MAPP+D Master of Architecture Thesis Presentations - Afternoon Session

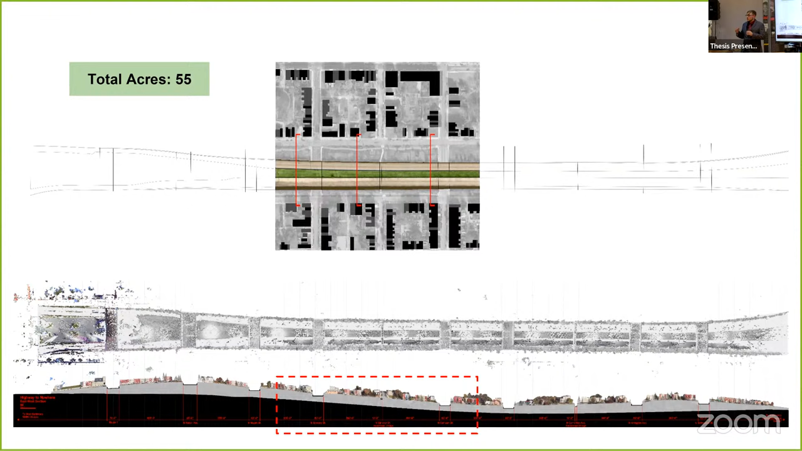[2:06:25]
very steep topographic change where there's a literal division between North and South Baltimore, and a very heavily eroded decayed tooth structure where even the blocks that are there, half of it is uninhabited.